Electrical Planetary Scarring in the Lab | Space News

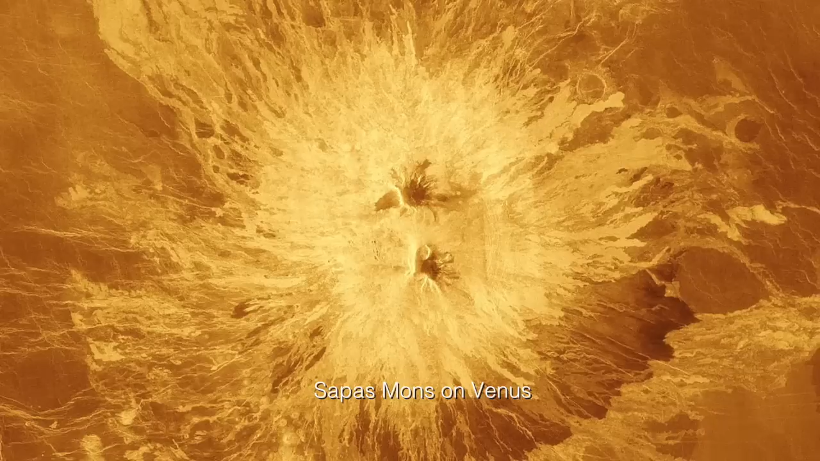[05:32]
But then when I saw the black and white image, I was like, okay, this helps relate the color and removes the interference of the color in trying to find similarities in the pattern.
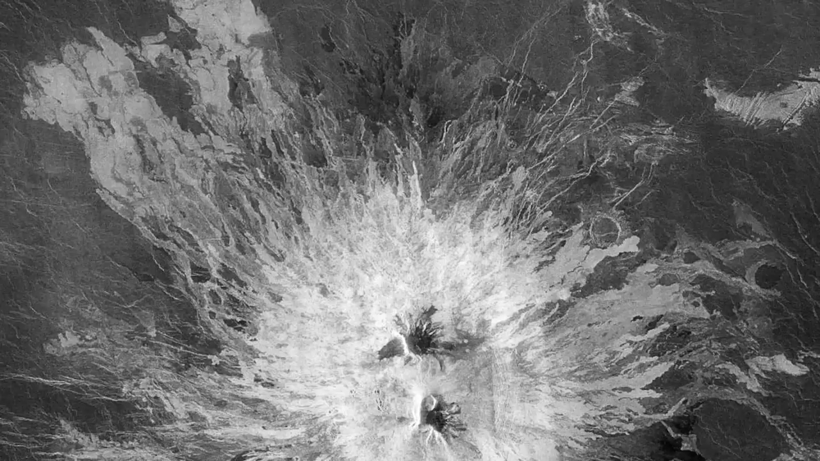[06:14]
And so I can appreciate that hard edge correlation to some of these photos, because that can allude to deeper regions or give a depth perception